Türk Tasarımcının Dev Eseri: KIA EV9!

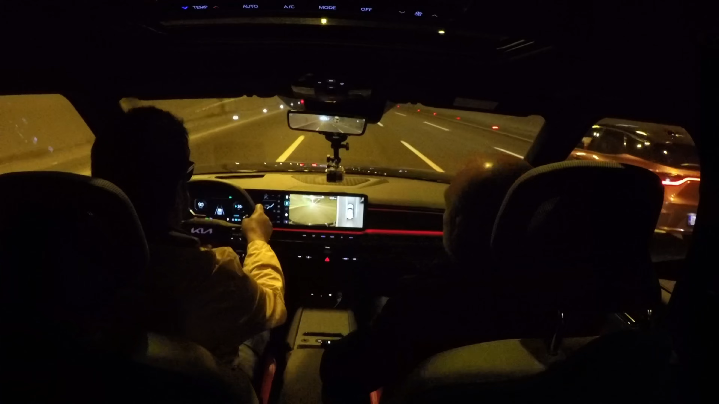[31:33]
Otomobilin dört bir tarafı da kamera. Kamera kendi kendine devreye giriyor tünele girince. Aynen öyle. Bak görüyorsun bak gidişimizi görüyoruz. Sağ aynadan da görüyoruz tünelden. Sol aynada aynı şekilde. Benim tek takıldığım nokta şu.